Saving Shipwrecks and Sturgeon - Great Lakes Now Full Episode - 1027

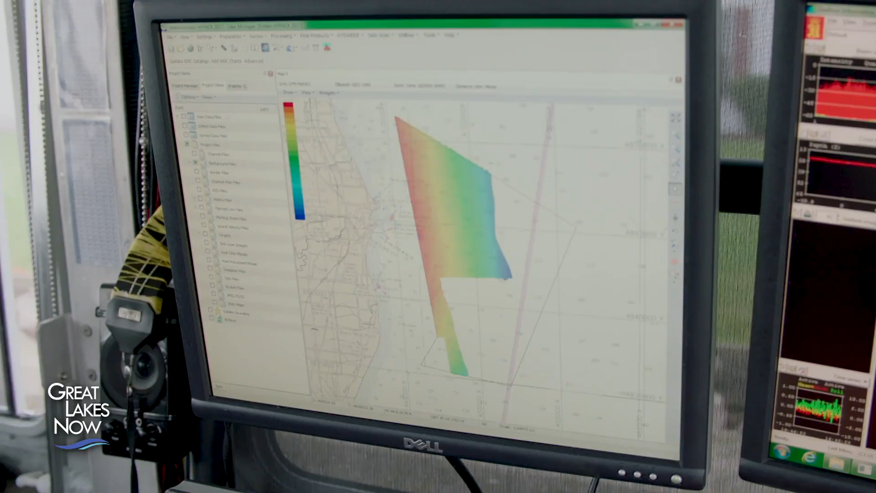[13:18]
Within this box is our work area, so we have more work to do.
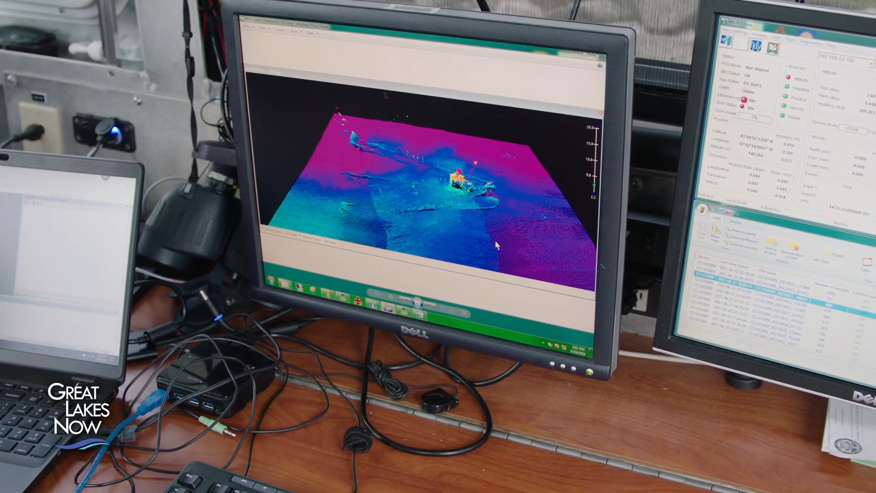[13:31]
And it's really the first time we've had a detailed look at the lake bed here in the marine sanctuaries. This is the wreck symbol.